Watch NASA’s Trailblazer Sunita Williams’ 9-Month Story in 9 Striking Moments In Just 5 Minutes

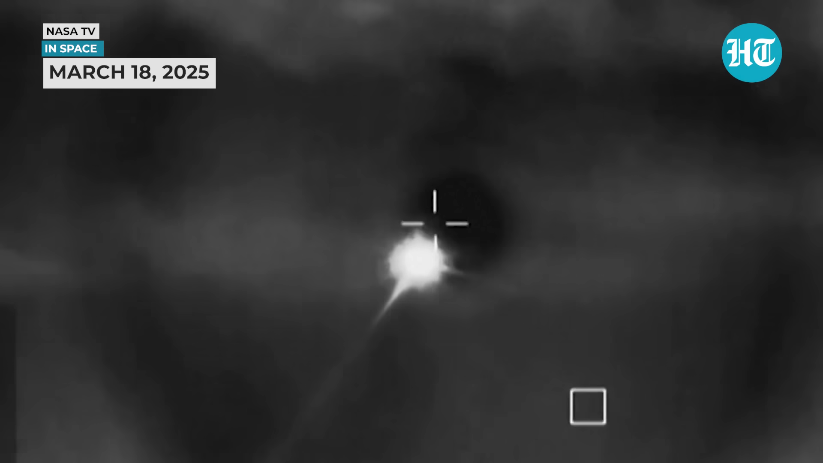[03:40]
And you're beginning to see that plasmid trail as Dragon re-enters the Earth's atmosphere.